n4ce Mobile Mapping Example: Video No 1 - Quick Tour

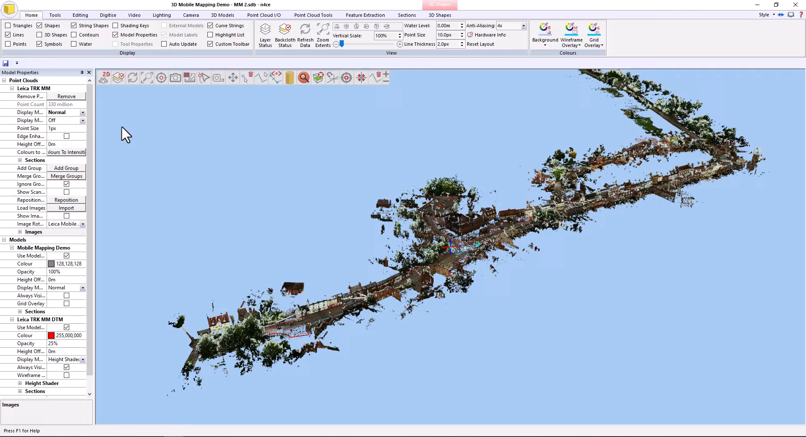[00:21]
What you're about to see was all extracted in about 4 hours, some through auto extraction means and some through manual digitizing. Once the point cloud has been imported, it has its own section here. We can control the size of the points, we can control the rendering mode if necessary. If I put that to normal, and then if I just control click, I can zoom in.
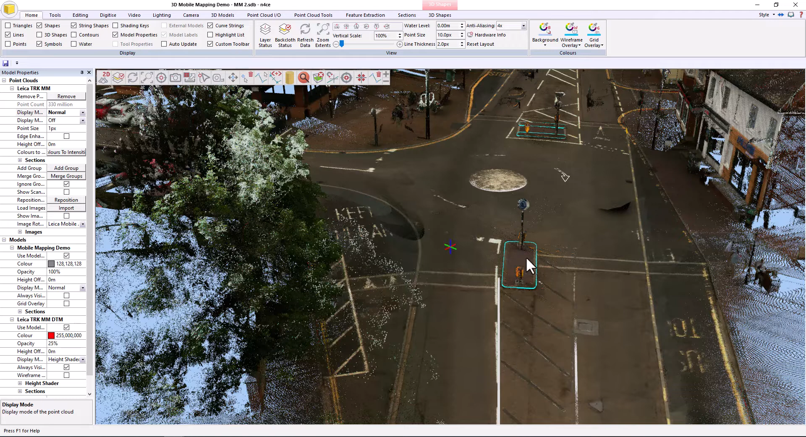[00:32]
Okay, so you can see that there's some information already in here, and if I make that always visible, there you go, okay.
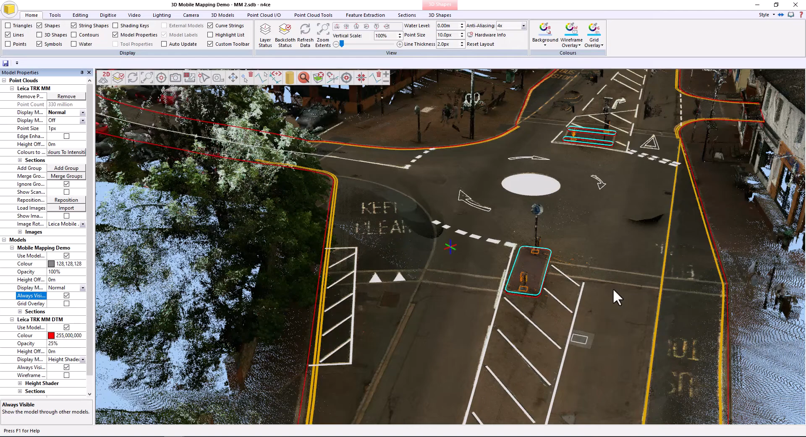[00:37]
So if I turn the point cloud off, give the background a bit of that, there you go.
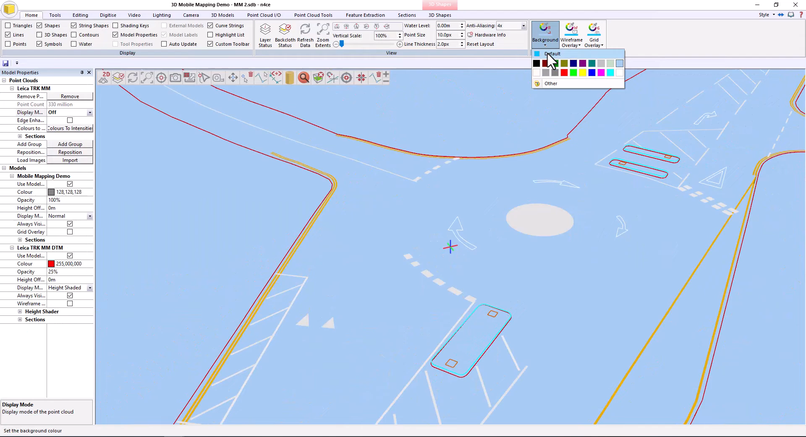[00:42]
Okay so this is the data that was extracted in about 4 and a half hours, currently you can see all the vector information.
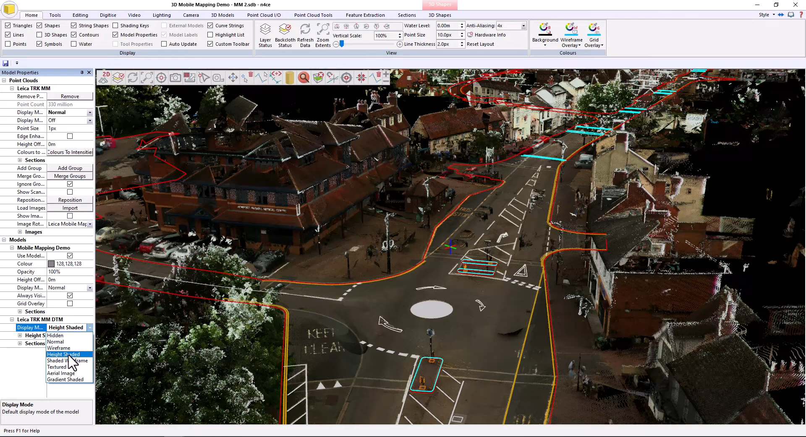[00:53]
If I un-hide the ground model, you'll see that, okay, and it's currently got an opacity on it so we can see through to the point cloud. If I tick here, show images, show the location of the images, I can click on any of those,
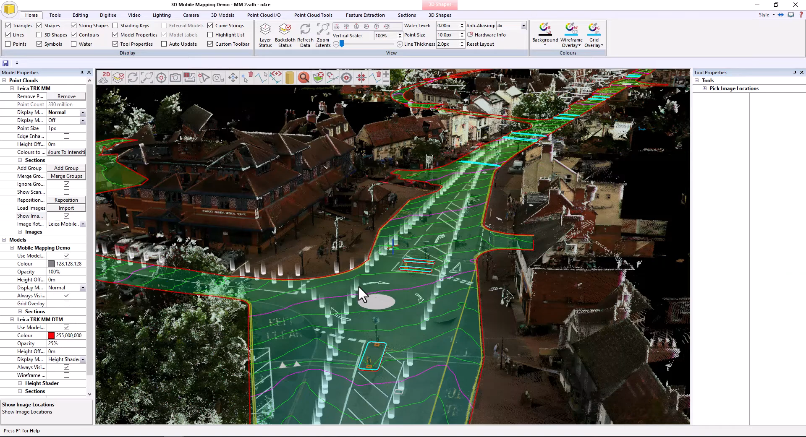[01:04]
it'll take me to it, and I can obviously then see all that information overlaid on top of the scan.
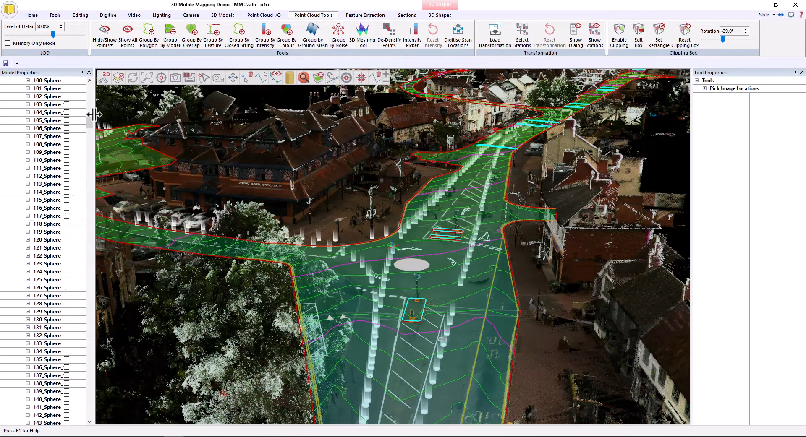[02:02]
What it basically does is it regroups the ground data so that if I was to go to the group section here, expand the groups, if I turn them all off, everything disappears.
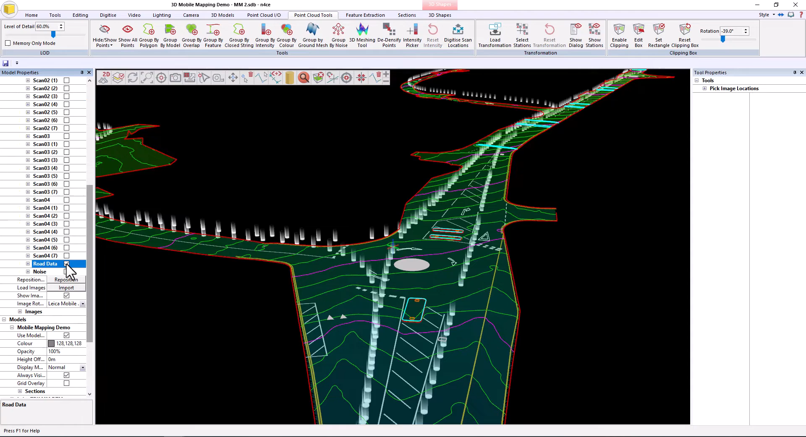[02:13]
If I turn the road data back on, you can see that's there. So if I now hide,
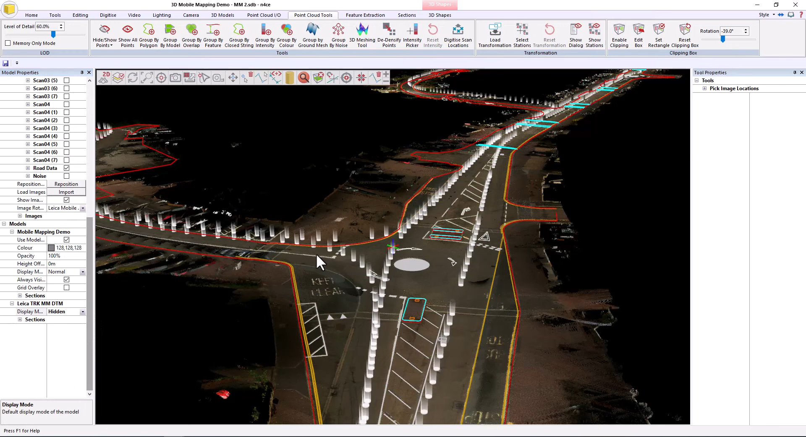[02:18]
okay, so we're going to use that view to create high-rose georeferenced imagery to then trace over in the 2D view should we need to,
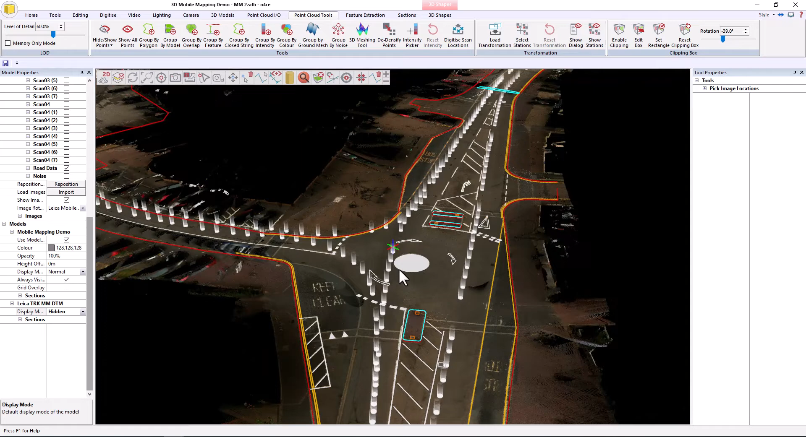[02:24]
because sometimes that's a lot faster than doing it in the 3D view. Everything you see in the 2D view is
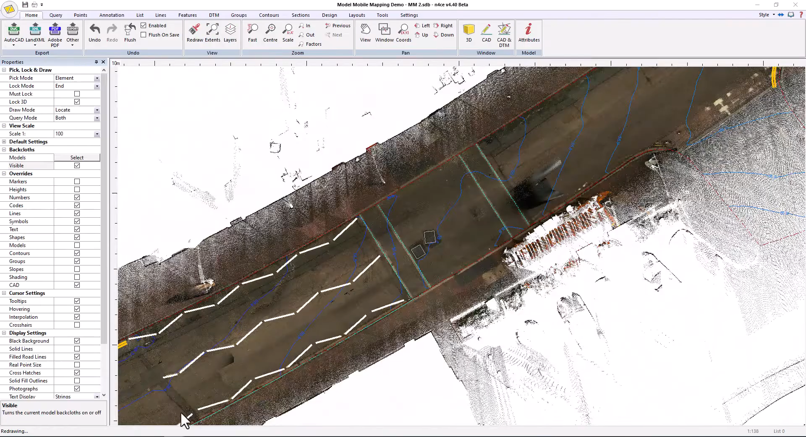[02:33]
fully exportable into AutoCAD,
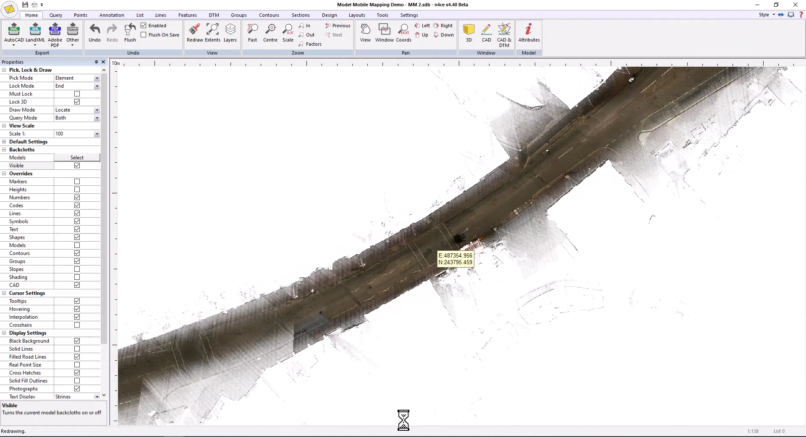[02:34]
so here's the same data in AutoCAD, as you can see,
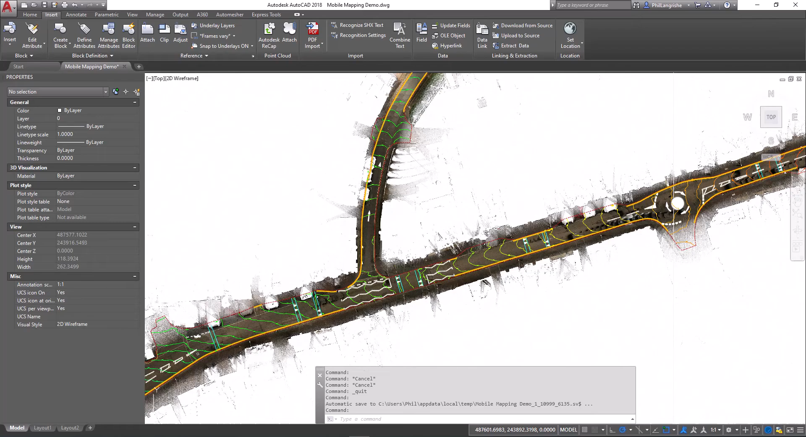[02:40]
however the data looks in Enforce is exactly what you get in AutoCAD.